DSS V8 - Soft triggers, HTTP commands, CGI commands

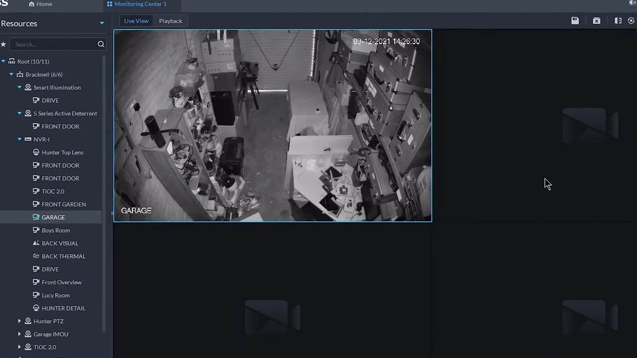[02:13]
Now, take a second or so for all of these different types of communication to communicate,
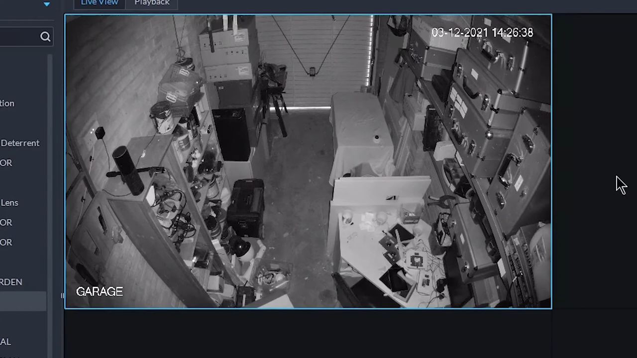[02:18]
but let's see, in a second or so, then of course the lights will turn on in the actual garage.
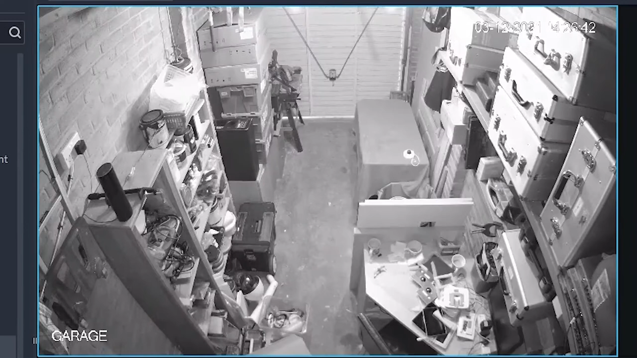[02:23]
There we go, lights on. And of course that was a black and white image, so infrared. Now that's gonna change into full color, so we can see how much more messy the garage is. Okay, perfect.